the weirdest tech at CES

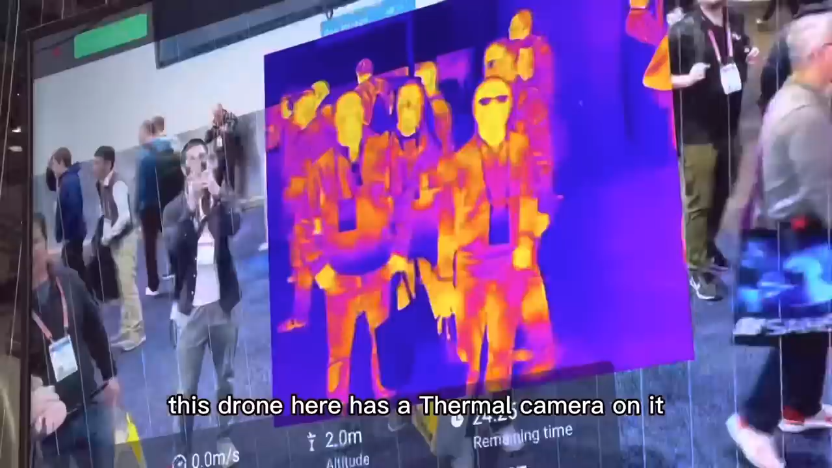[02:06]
thermal camera on it if i go over here oh i'm thermal maybe
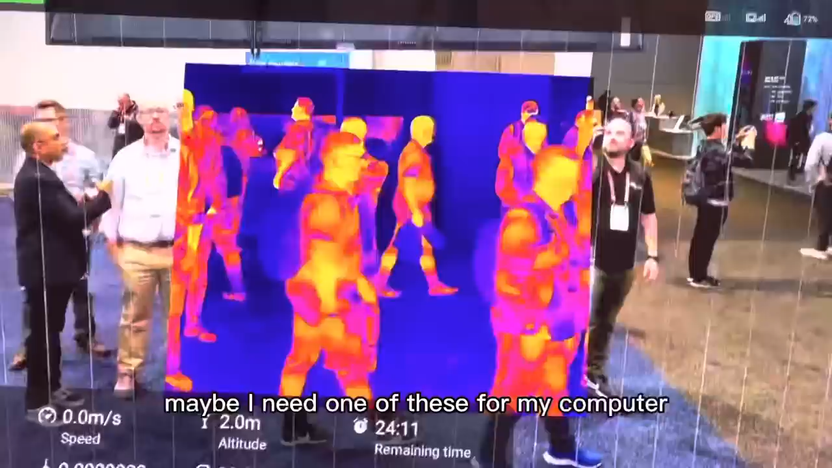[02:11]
i need one of these for my computer so i can figure out where up with thermal things